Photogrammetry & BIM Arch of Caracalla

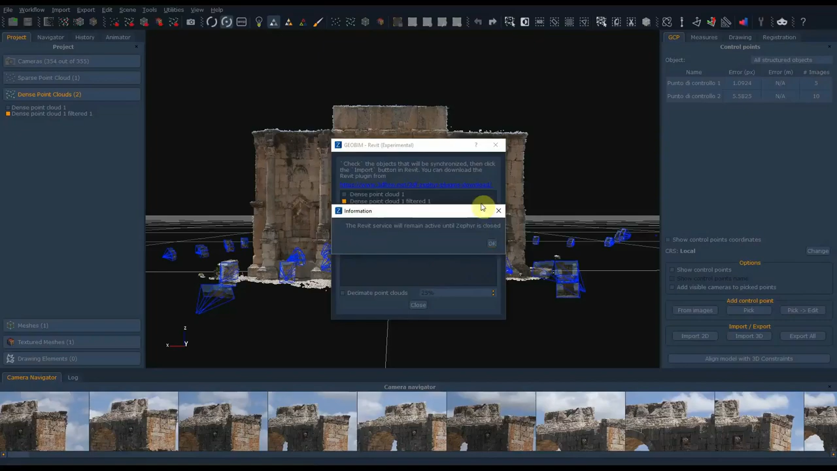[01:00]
semplificato la nuvola densa di punti a 2 milioni di punti per riuscirla a gestire meglio in Revit Il programma ci informa che il link della nuvola densa di punti in Revit rimarrà attiva finché il programma sarà aperto e clicchiamo Ok Adesso siamo pronti a
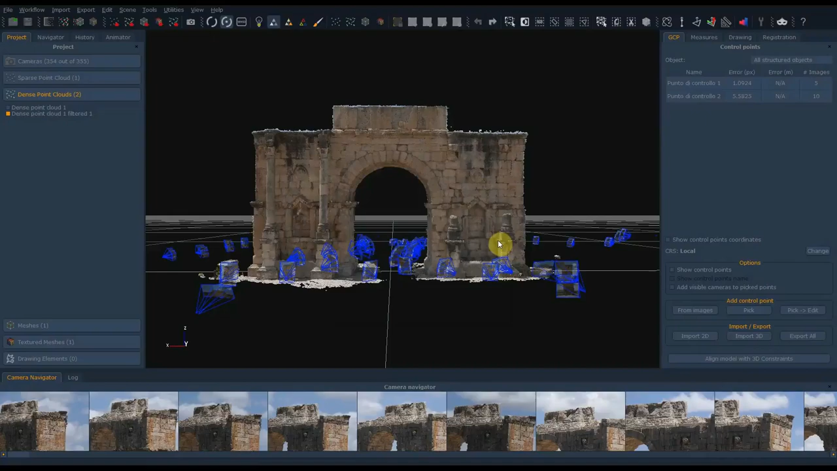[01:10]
passare all'interno di Revit Scegliamo per prima cosa un modello architettonico
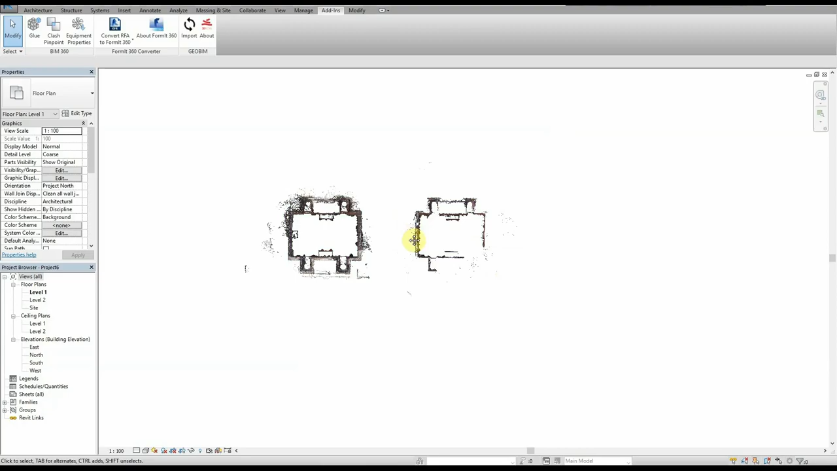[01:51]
Una volta importata si può vedere la nuvola densa di punti sezionata in pianta e